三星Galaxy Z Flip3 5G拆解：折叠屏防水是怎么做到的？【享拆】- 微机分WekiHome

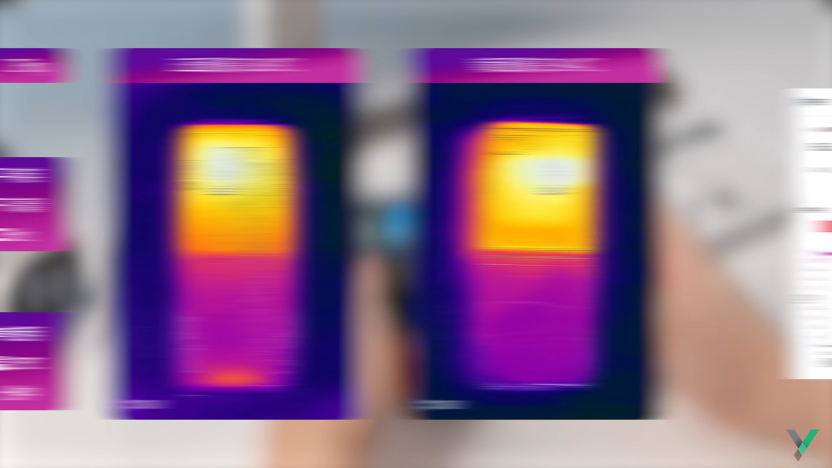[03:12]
4 幀溫度在 39 攝氏度左右讓我沒想到的是新款 Flip 3 的幀率還略低於老款為 56.
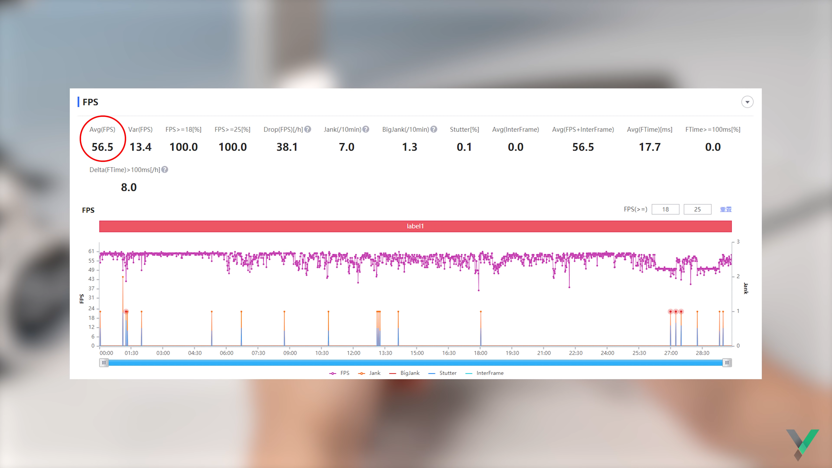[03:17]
5 幀別著急在幀率低 1 幀的情況下溫度還來到了 43.
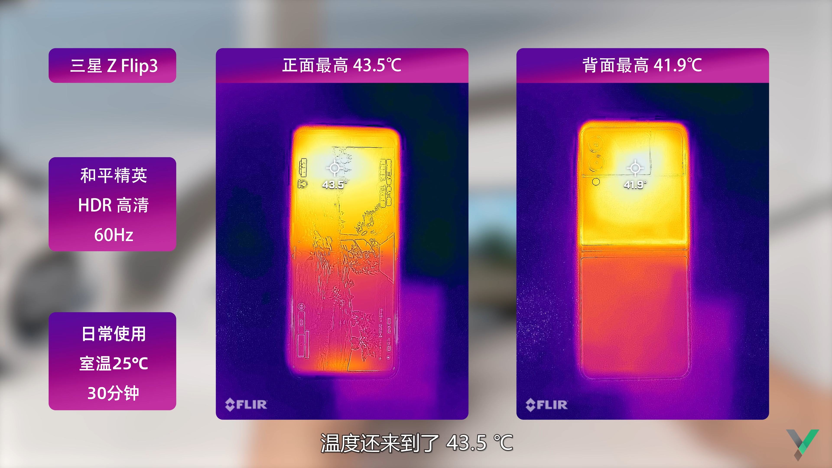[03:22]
5 攝氏度我們再來看卡聲以前是
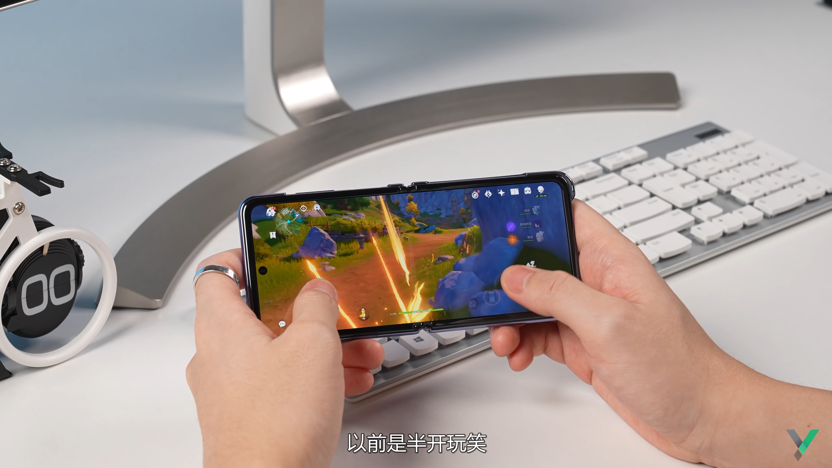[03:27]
半開玩笑這次是真的卡先來回顧一下老款 Flip全特
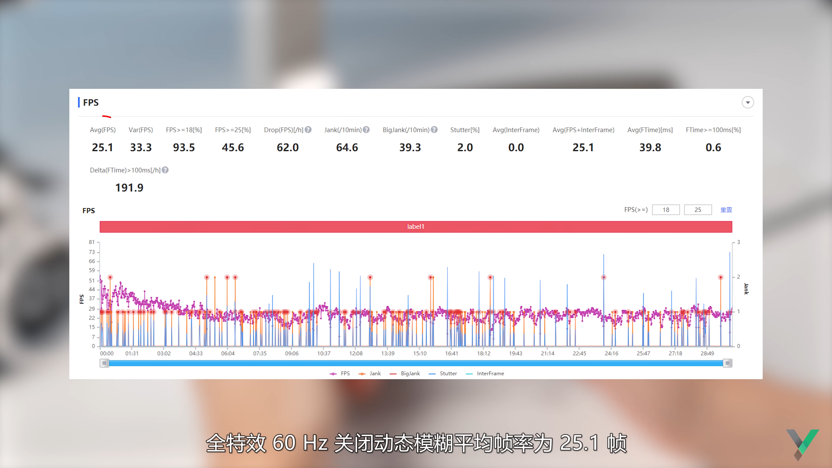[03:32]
效 60Hz 關閉動態模糊平均幀率為 25.
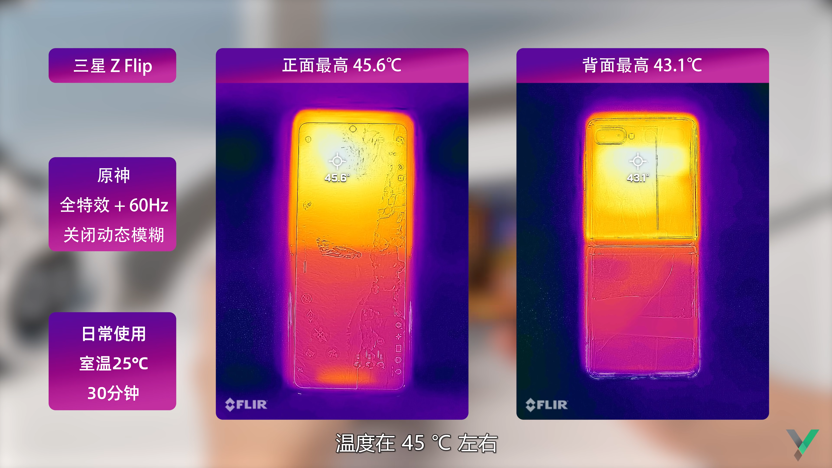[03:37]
1 幀溫度在 45 攝氏度左右新款 Flip 3 一雪前尺平均幀率來到了 30.